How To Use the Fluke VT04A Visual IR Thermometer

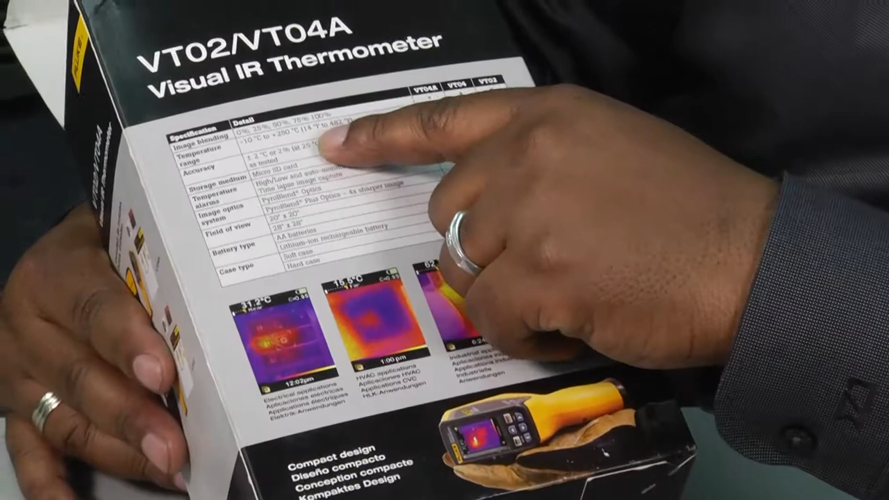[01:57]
On the back of the box if you'll notice here it says that our temperature ranges are going to be from 14 degrees to all the way up to 482 degrees.
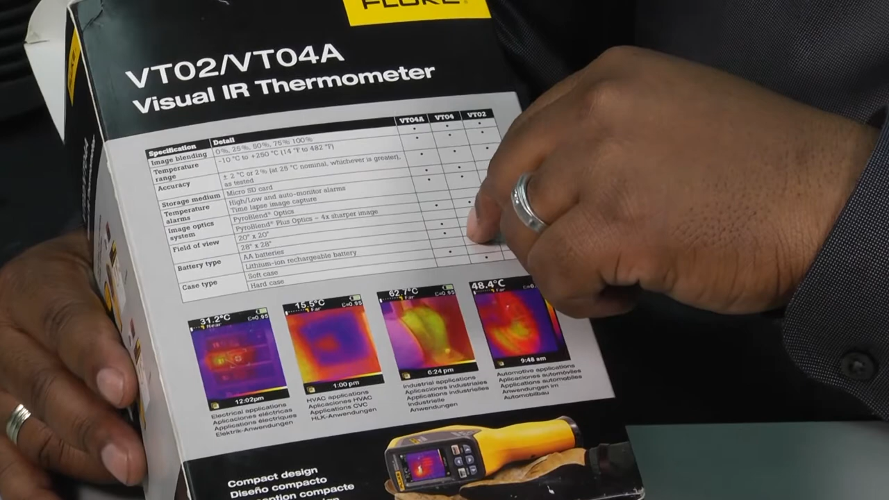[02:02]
It says that it's accurate plus or minus two give or take it's got that sim card in there and some other the hard and soft case and then you can kind of see on the back of the
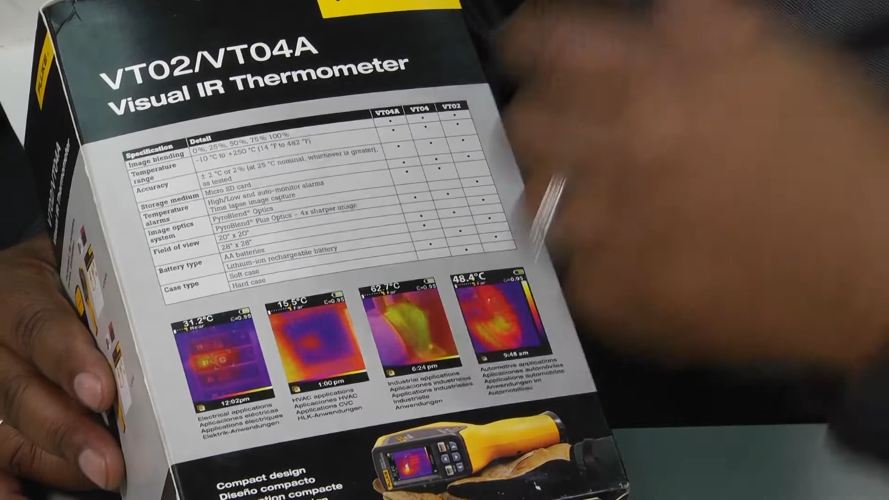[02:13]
box some of the the different industries in which this particular tool can be used for. So one of the cool things about this is as a technician sometimes the tools that we look at on Toolbox Tuesday are very specific to HVAC.
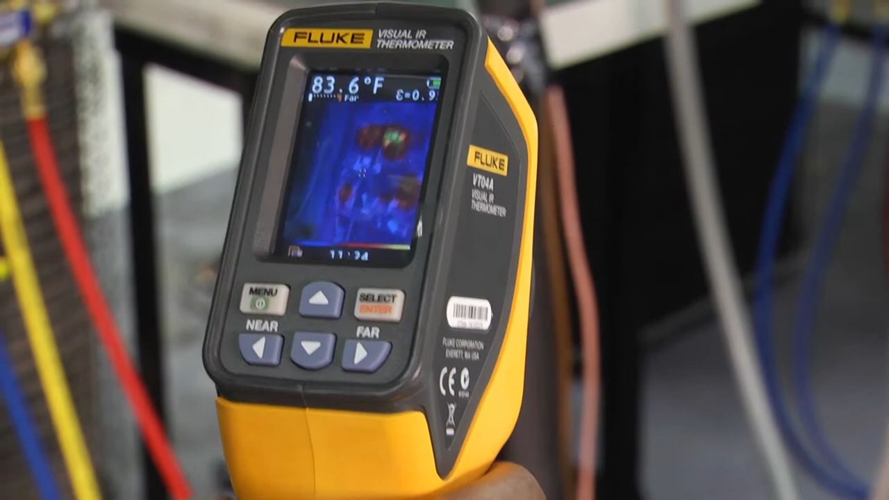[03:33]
On screen: spot 83.6°F
that screen is kind of taking a big picture now as I move in closer to one of our red spots you'll
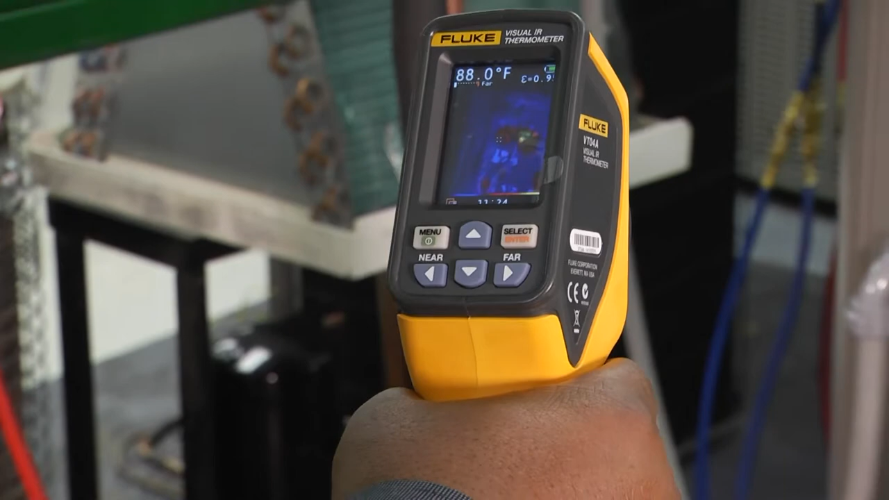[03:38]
On screen: spot 88.0°F
see that temperature number start to go up higher and higher as I get closer
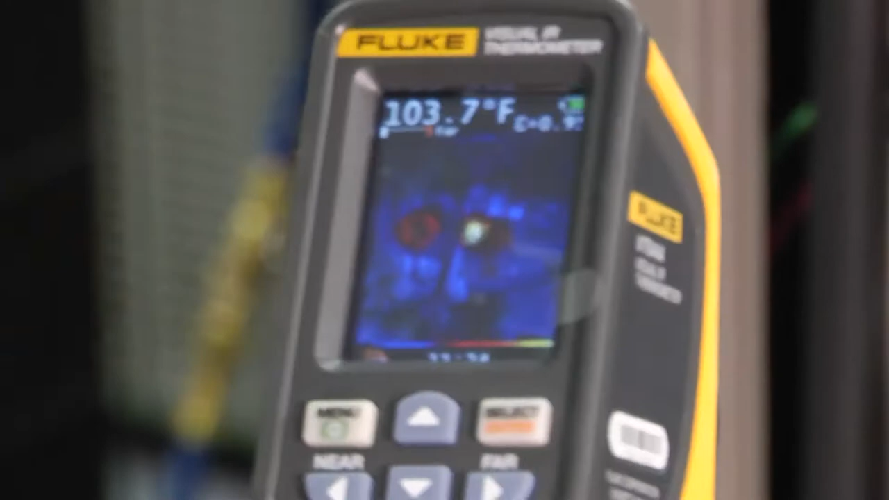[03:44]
On screen: spot 103.7°F
I'm zeroing in on that spot right there as I get closer to it you can see that number go up
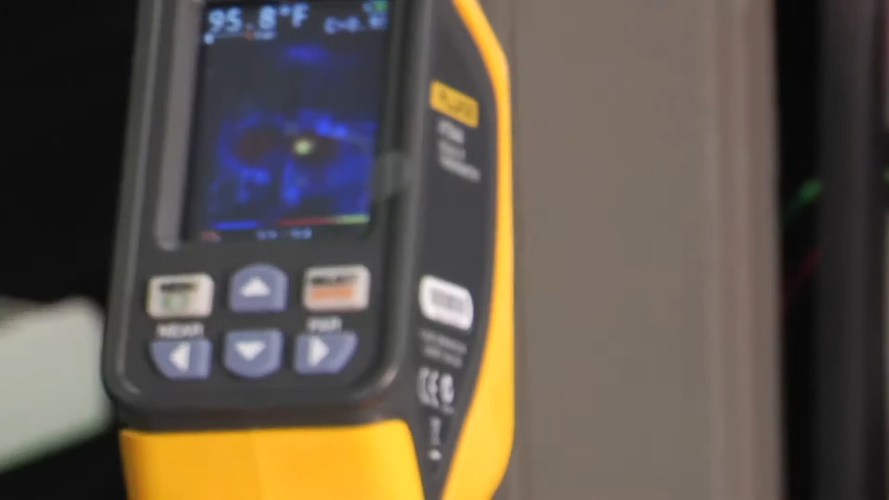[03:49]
now as we start to pull away it gets a general temperature of the
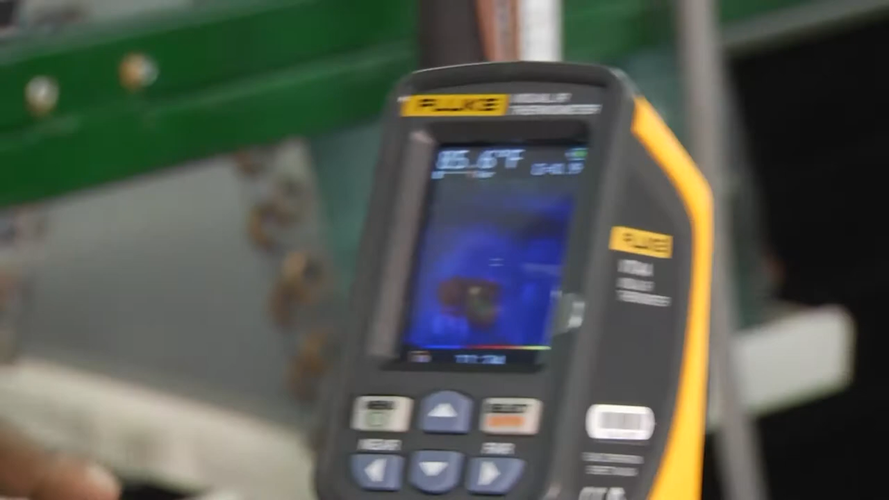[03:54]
entire area and you'll see that our temperature number goes down we'll walk around a little bit and
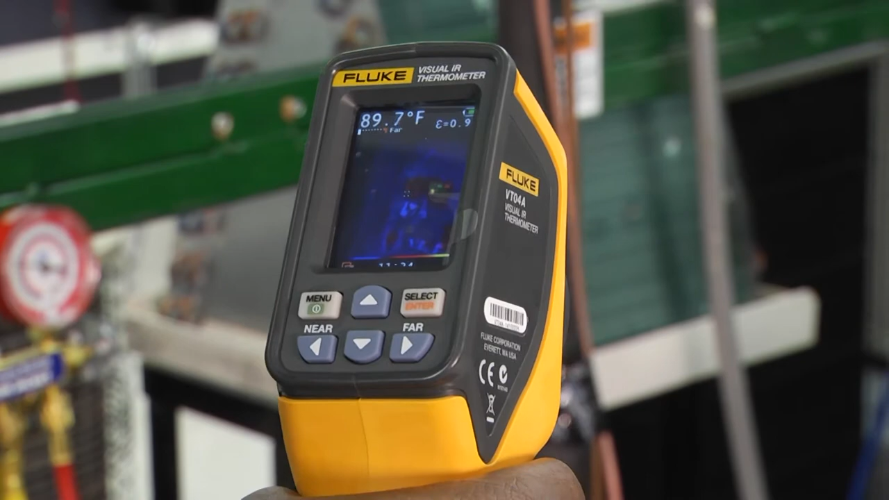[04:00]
On screen: spot 89.7°F
look at some different things just just to kind of see how different structures will affect
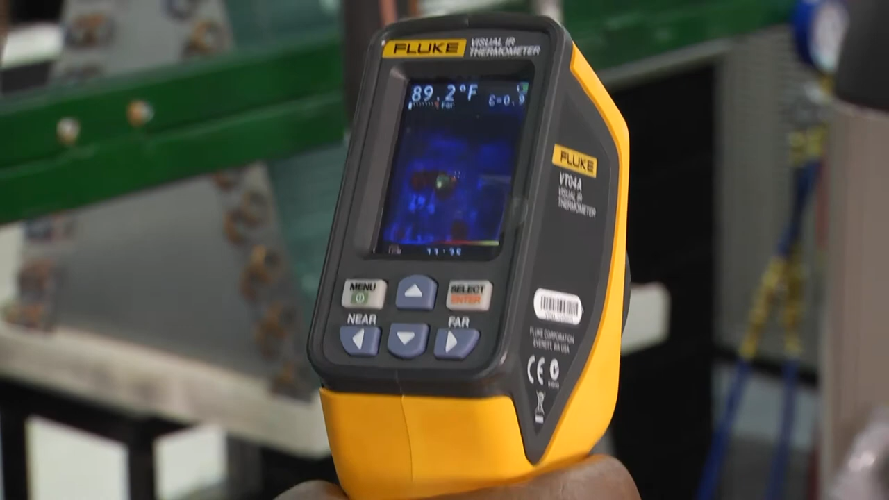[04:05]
On screen: spot 89.2°F
how this thing reads temperature for us now after that like I said
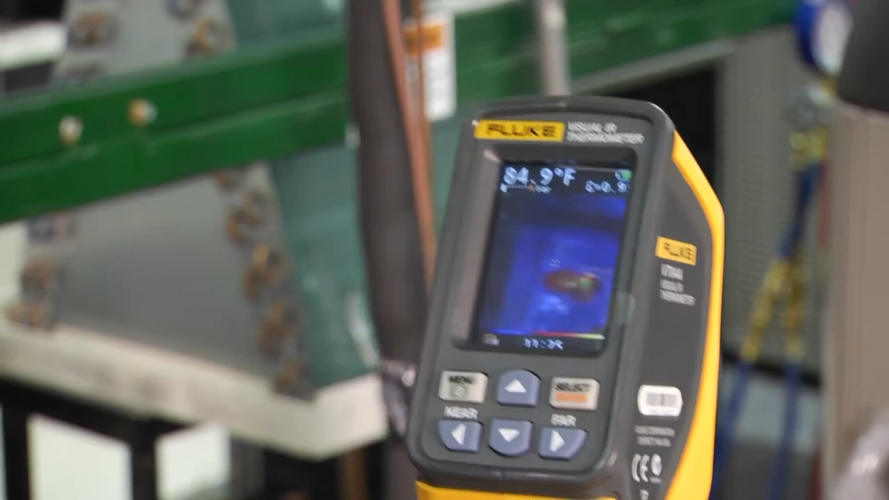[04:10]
On screen: spot 84.9°F
let's say I got it I'm right here I'm gonna go back in I'm gonna zoom in I'm right there and I want to that's the